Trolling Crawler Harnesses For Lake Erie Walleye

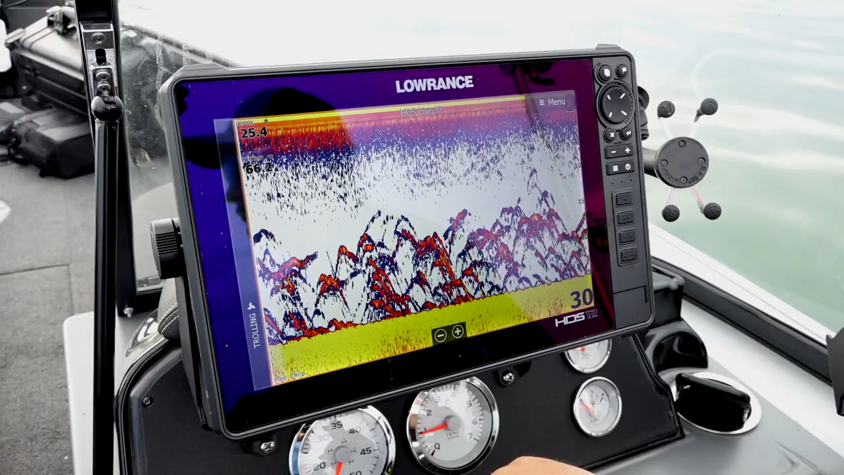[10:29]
You can see how many fish are on that graph, and we've basically been trolling for 2 miles this morning, and the graphs never stop looking like that.
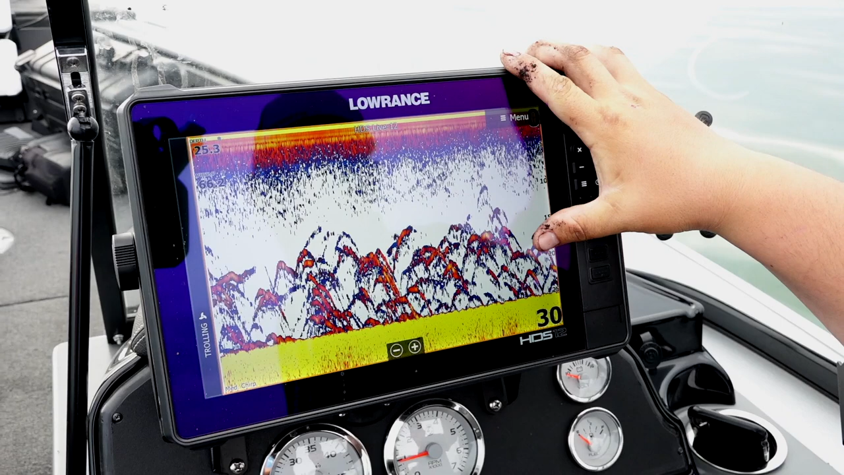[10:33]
Now, when you're in a group of fish like this, you really feel like you can do no wrong. But the one thing you have to remember is there's a ton of water out here, and so you want to drive around until you find schools of walleye.